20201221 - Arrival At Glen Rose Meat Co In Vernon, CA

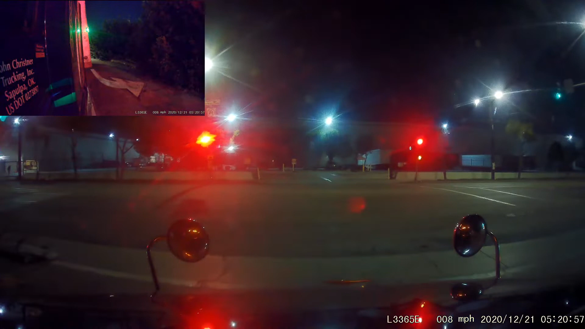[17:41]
Alright guys, I'm in Vernon, California now. I just got off the 710 freeway at Bandini Boulevard. Came down I-5 all the way, and then it was on 710 for an extremely short distance.